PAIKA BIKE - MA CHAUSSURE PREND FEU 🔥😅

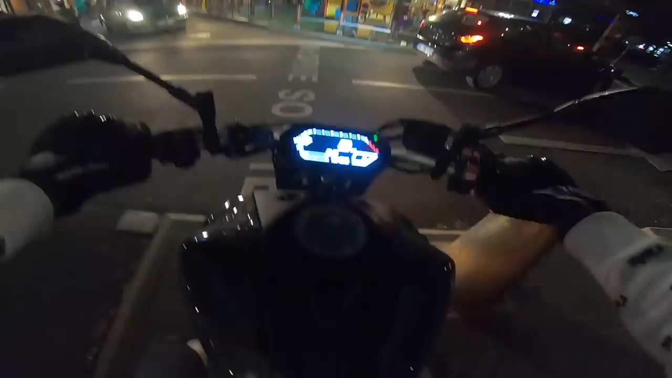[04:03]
C'est bon? Ouais. Ouais, je roule doucement, hein. C'est pas grave, loulou. Eh ouais, mais il a pas mis son clignot, je pensais qu'il allait à gauche, moi.
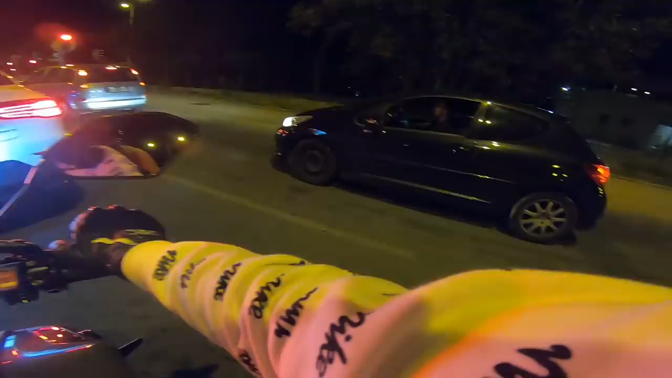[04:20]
Y'a tout? Oui. Tant mieux. La caméra est allumée, la vidéo va être sur YouTube. C'est quoi comme pot déjà?